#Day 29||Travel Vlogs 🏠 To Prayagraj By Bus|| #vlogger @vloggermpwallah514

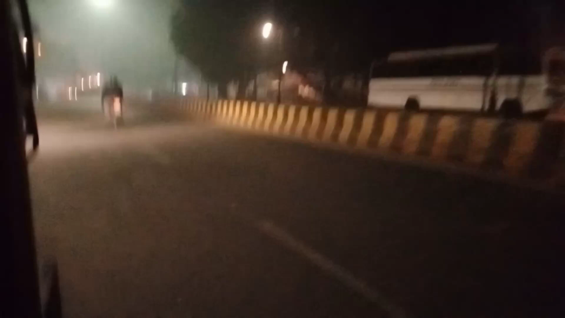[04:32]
और है तो चलिए चलते हैं अगाइस यह देख सकते हैं कितना जादा कूरा चाहरखा है कुछ भी दिखने रहा है बिल्कुल भी आटो बिल्कुल धीरे-धीरे जा रही है इस